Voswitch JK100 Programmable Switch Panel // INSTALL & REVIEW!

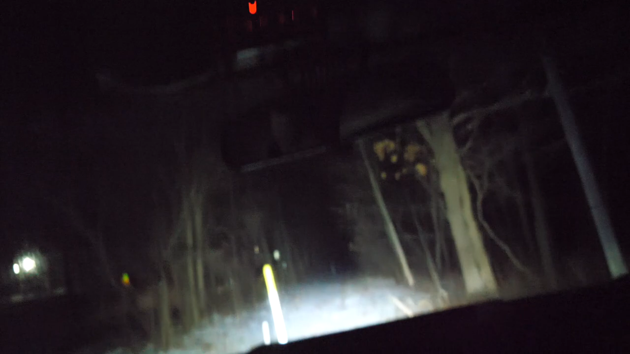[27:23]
bumper light bar here's our flashing mode oh my god it's so crazy strobe